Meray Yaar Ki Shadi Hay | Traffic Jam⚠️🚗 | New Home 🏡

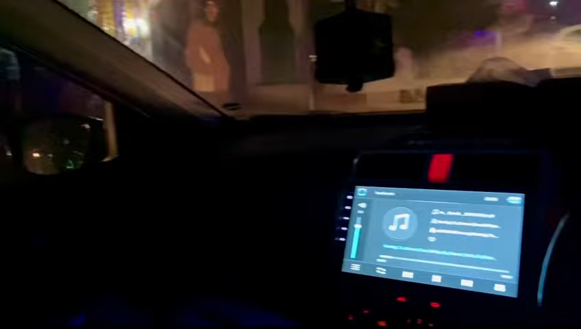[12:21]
ब्रदर ऐसा ऐसा खुलता जा रहा है रास्ता,
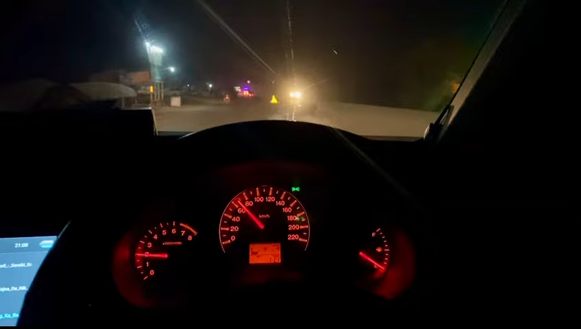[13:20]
नहीं है, लोग फंसे हुए हैं, हम निकल आए हैं। तो ये इंटरचेंज क्रॉस हो रहा है, बस 10-15 मिनट में और पहुंच जाएंगे इंशाल्लाह घर पर।
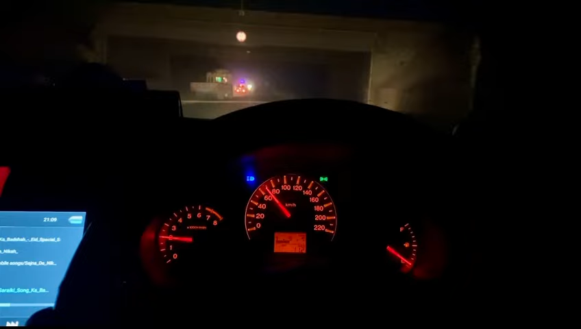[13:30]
ओके करो यार ओके।
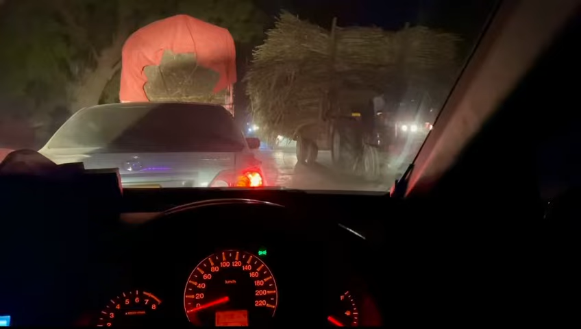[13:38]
ब्रदर ब्रदर फिर ट्रॉली आ गई है, फिर ब्लॉक हो गई रोड।
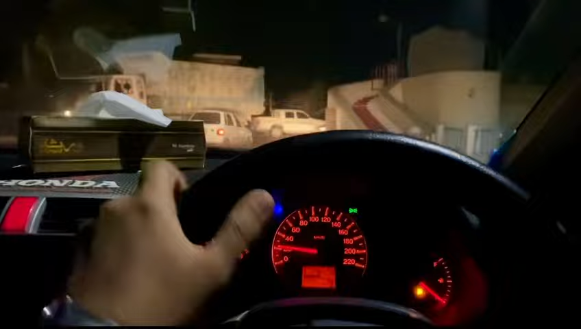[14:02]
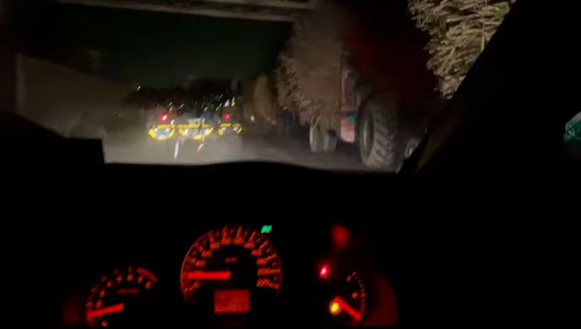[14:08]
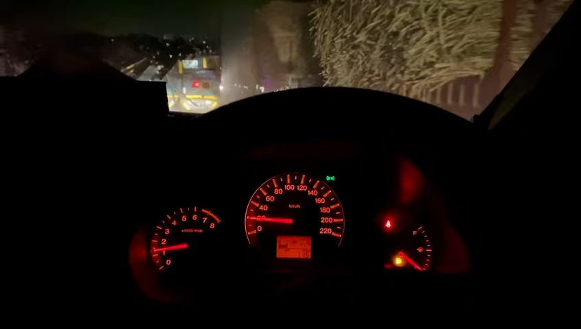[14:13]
यार अगेन रोड ब्लॉक जी, घर पहुंच गए हम।